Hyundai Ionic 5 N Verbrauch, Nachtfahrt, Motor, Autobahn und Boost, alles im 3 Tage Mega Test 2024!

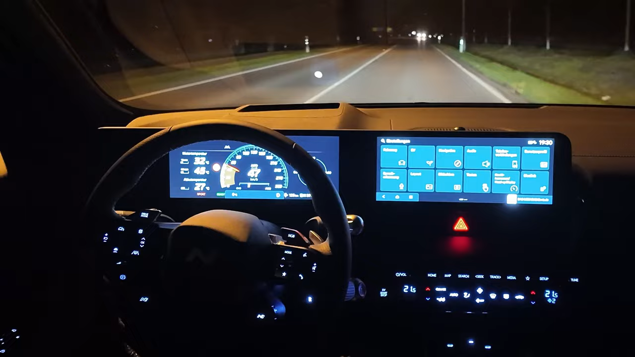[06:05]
in den ps sportler rein auffällig sind hier als erstes die beiden dunkel gehaltenen
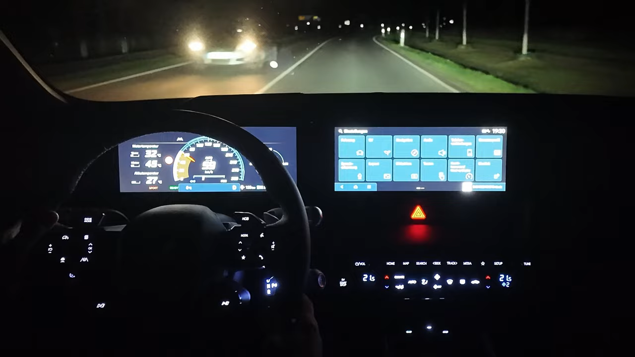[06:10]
12,3 zoll displays in einem display hast du alle fahrinformationen und der andere bietet dir als touchscreen die bekannten infotainment
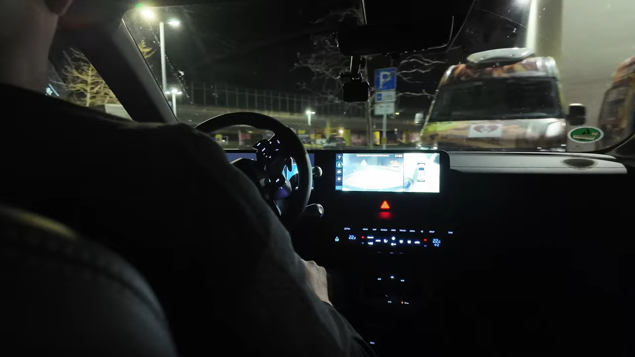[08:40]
der nacht dank der verbauten kameras und assistenten verlierst du nie den überblick witzig finde ich auch dass du über die verbauten kameras vorn und hinten während der fahrt über